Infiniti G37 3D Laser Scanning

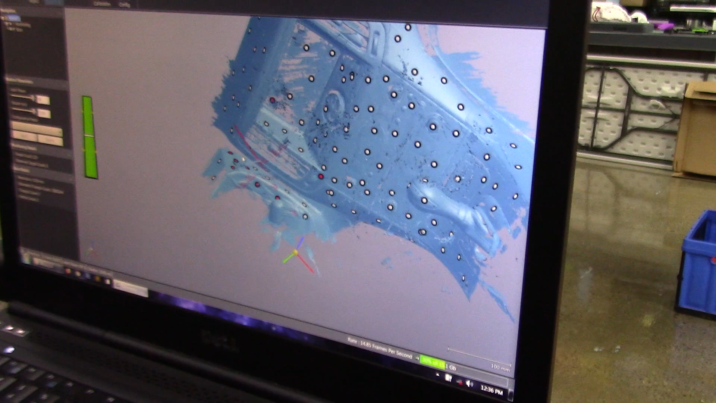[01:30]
okay now we have the electronics the screen the stereo climate all that stuff